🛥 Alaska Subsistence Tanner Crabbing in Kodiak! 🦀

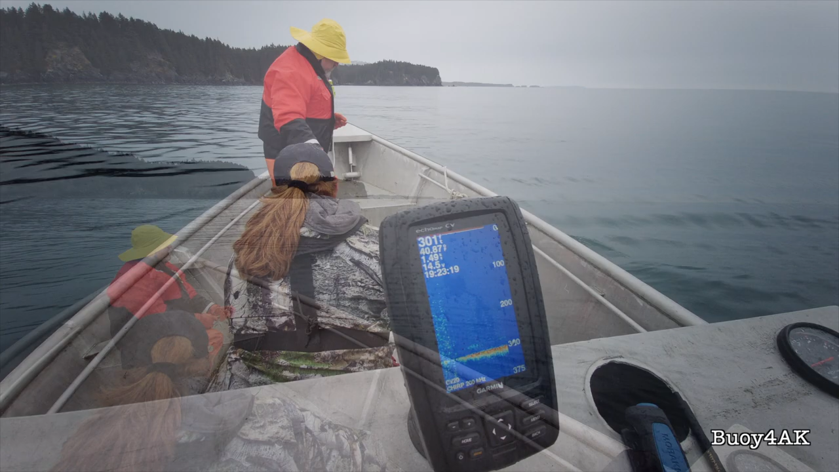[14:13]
Oh, it's like 50 feet. I'm going to have you and Mom switch. I want you to do some cross fish. Oh, I can pull? Yeah. That's hard.